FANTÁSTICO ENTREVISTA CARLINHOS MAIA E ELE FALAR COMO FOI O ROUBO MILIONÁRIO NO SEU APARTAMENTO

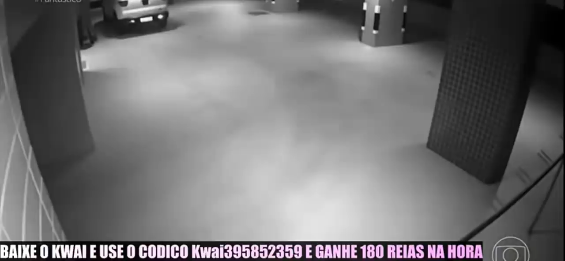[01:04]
Dois equipamentos instalados na garagem gravaram a mesma cena. Uma e dezesseis da manhã. Um homem e uma mulher surgem no canto da garagem.
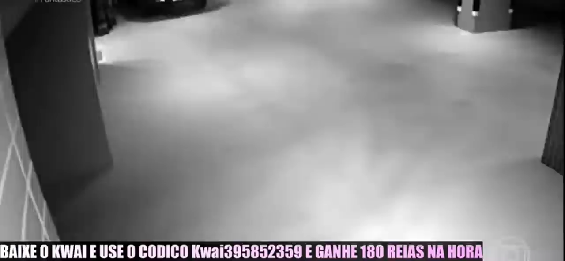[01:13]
Repare que ele anda com alguma dificuldade. Pela outra câmera, dá pra ver melhor.